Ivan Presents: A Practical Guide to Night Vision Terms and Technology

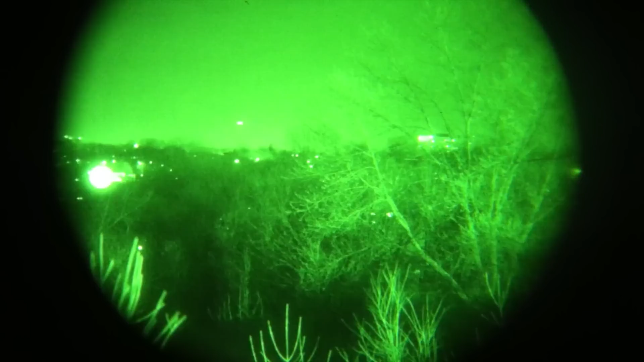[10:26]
And that's automatic brightness control. And this is very similar to any sort of gain control on your iPhone camera or anything.
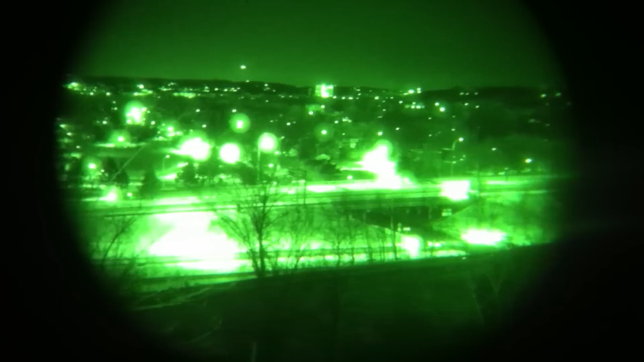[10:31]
It's basically auto brightness.
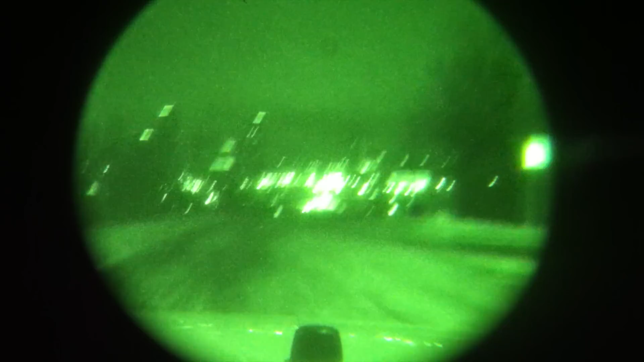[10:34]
And that's an entirely digital thing. And it works in tandem with auto gaining. The only real difference is that that's for projecting the image to your eyes. It doesn't do anything to protect the actual components. The very last thing when we're getting into bleeding edge, Gen 3 plus Gen 4 is filmless and hybrid night vision.
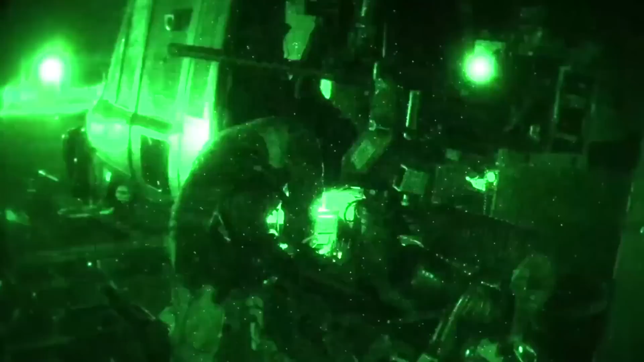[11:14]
So you sacrifice a lot of operating life. You're back down into the multiples of a thousand hours instead of, you know, 10,000, 15,000 plus.
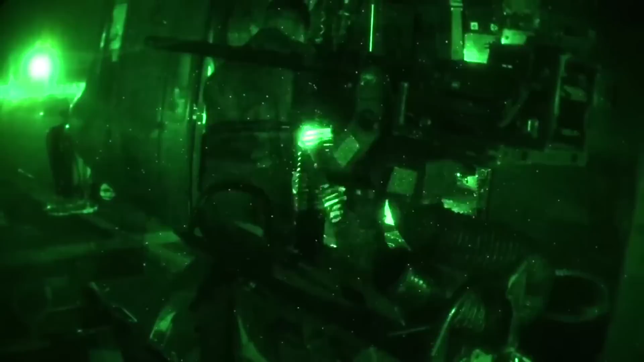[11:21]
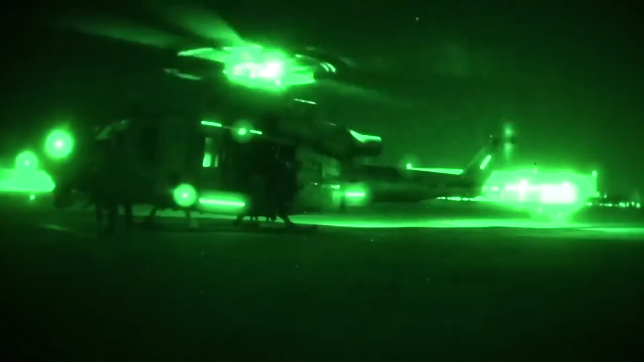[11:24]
But, you know, if you need really, really high performance and low light scenarios, it gives you that little extra 10,
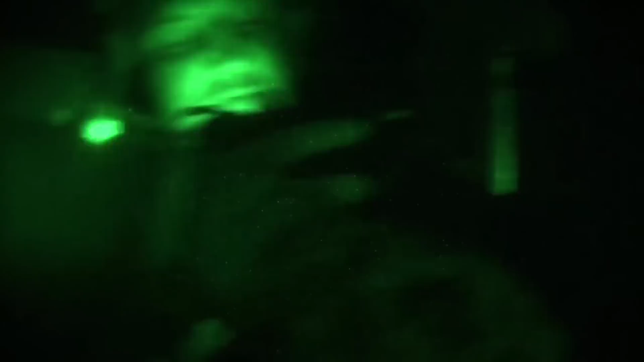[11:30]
15 percent in resolution and brightness capability without that ion barrier film.
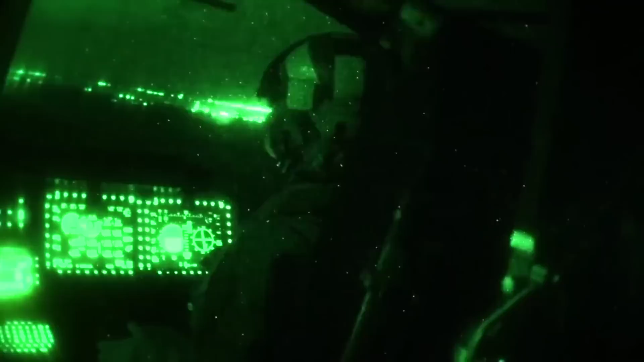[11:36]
Yeah. So for much more urgent situations, you need something, the absolute maximum performance,
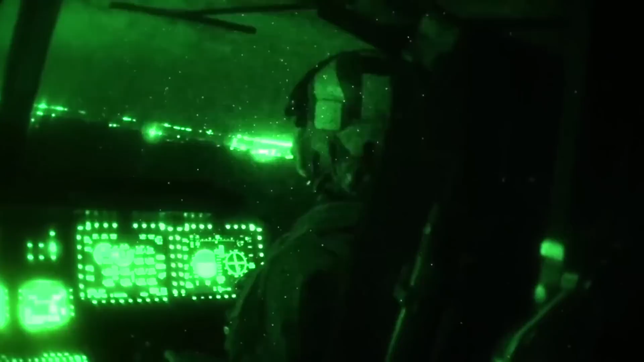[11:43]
you can get something that burns out just a little bit faster because those extra hours aren't going to really matter for that kind of necessary use.
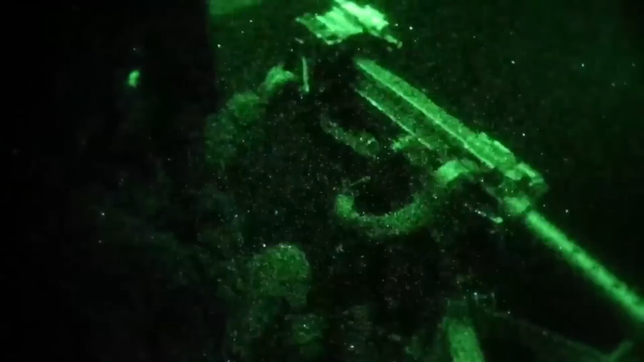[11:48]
It's like putting an afterburner on your night vision tube, right? Like it's useful, but only really in emergencies.
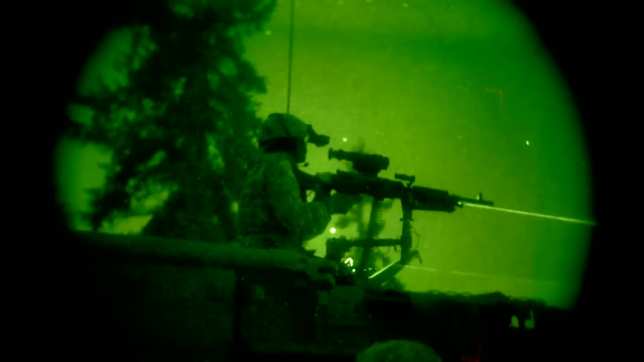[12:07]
hybrid being they combine this traditional technology with
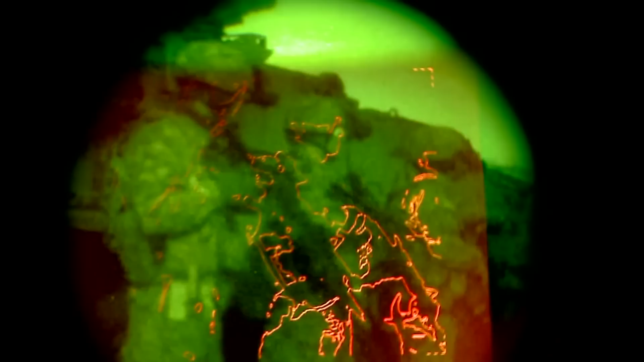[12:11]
thermal imaging overlay and digital where they just have a really nice ISO like camera CMOS sensor, and they have great low light performance.
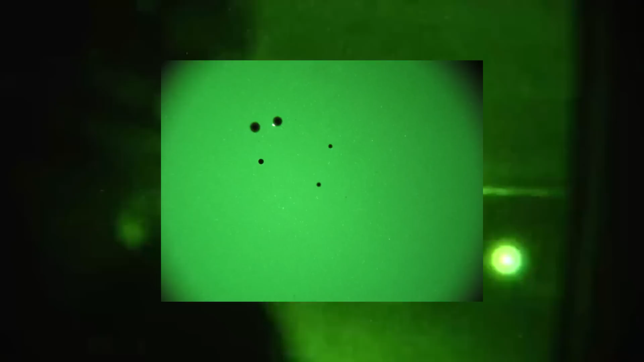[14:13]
Oftentimes people will get a really nice high quality tube and then they'll go outside and they'll want pretend that they're special forces and they'll take their green laser pointer and they'll stick it somewhere and then there'll be a permanent after image etched into the tube because that that green laser can't be regulated out with auto-gating. Another bit of information you'll want to get if you can is how old your tube is and how much it's been used.
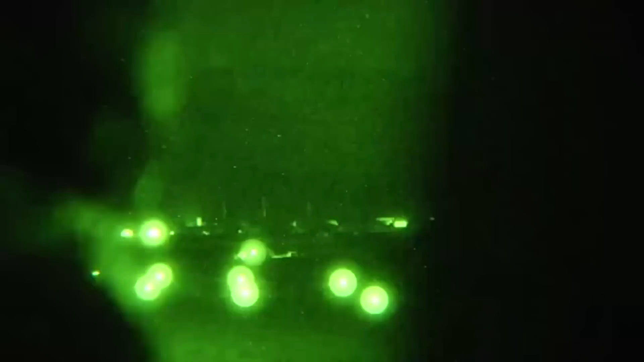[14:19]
A lot of tubes on eBay they could have been used in the field for thousands of hours and it's really old and at the end of its lifespan.
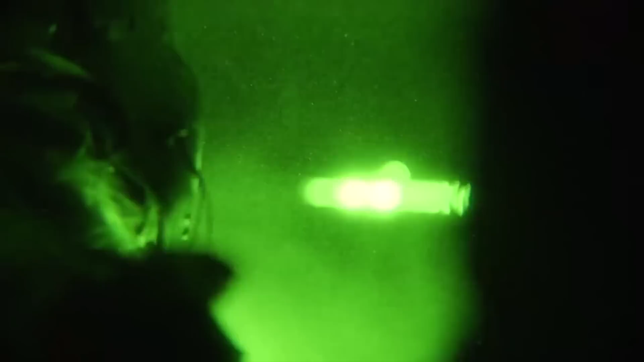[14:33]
that also helps you kind of evaluate if it's worth the purchase.
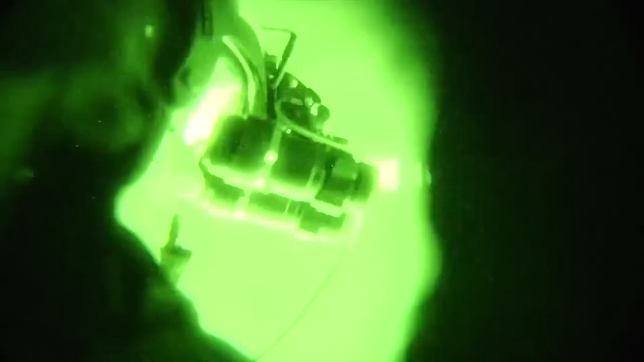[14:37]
Another thing to look at is the build quality.
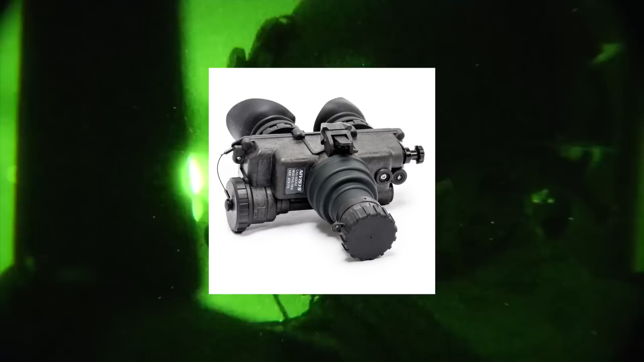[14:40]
So the housing for the tube. Is it used? Is it new? And how was it actually assembled?
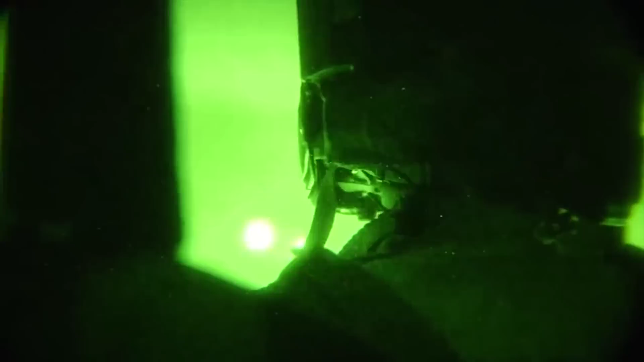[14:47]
Anyone can go on YouTube and look up how to install a tube into a kit.
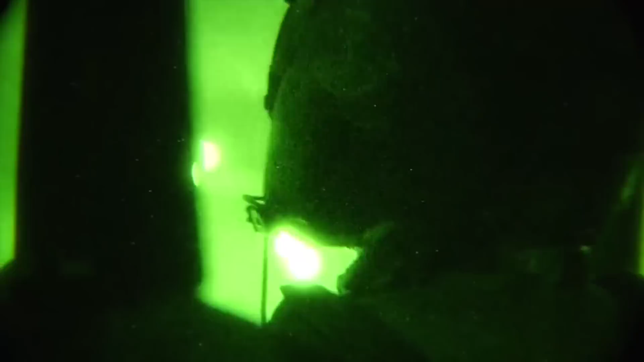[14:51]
And a problem with that kind of installation is cleanliness and a lot of guys miss certain things like nitrogen purging.
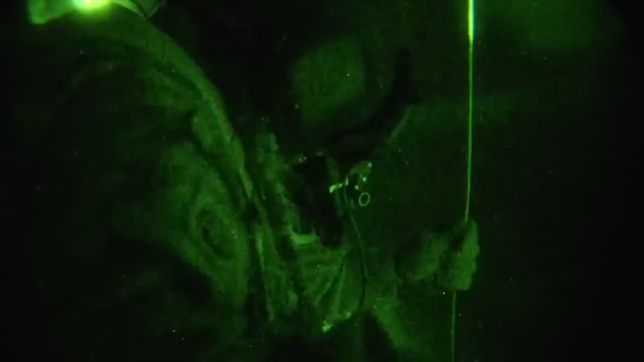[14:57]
Nitrogen purging removes all of the air out from the inside of the kit around the tube so when you change altitude
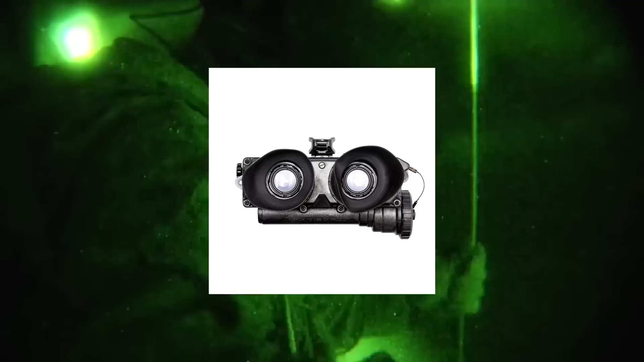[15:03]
or temperature you don't get any condensation and that's pretty important for the longevity of your device and also just the clarity of your image.